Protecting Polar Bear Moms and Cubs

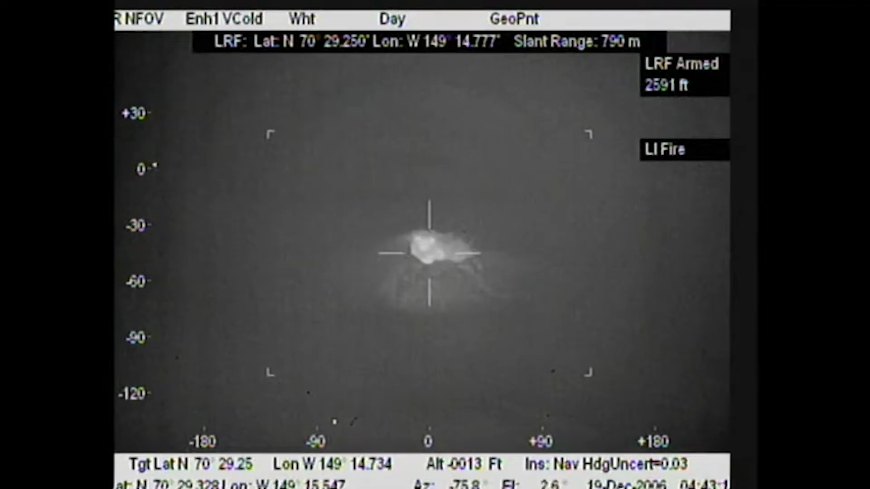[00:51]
Initially we looked at forward-looking infrared something that sees a thermal signature coming out